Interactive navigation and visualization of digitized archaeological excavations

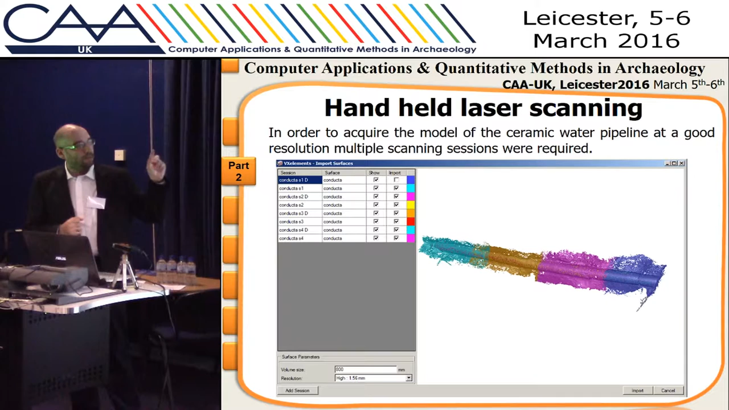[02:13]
requires for us to preset a specific volume and the 3d scan had to be divided in multiple sessions so these are all the sessions it's roughly around the 3 meters okay this is a short animation